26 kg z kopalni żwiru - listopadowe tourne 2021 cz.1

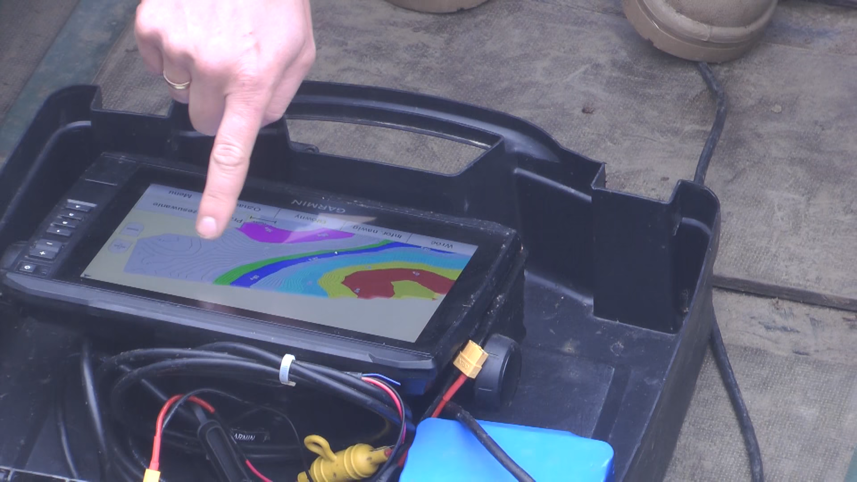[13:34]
A tu są mega spady. Także no dużo już wiem.